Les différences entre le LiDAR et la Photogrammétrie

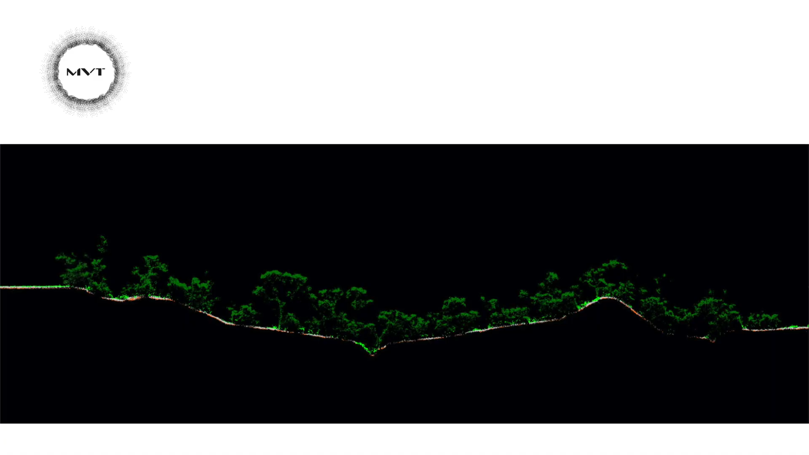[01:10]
On obtient ainsi des mesures topographiques XYZ au sol, ce qui permet de créer un modèle numérique de terrain.
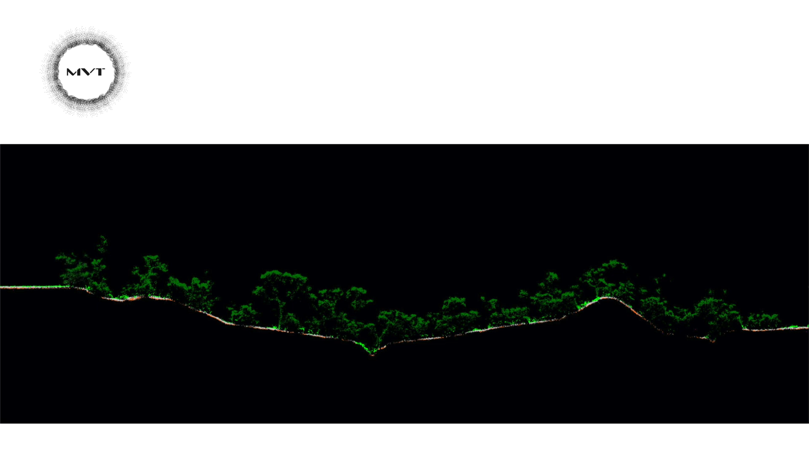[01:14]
En contrepartie, la photogrammétrie donne des mesures de surface, soit la surface des arbres.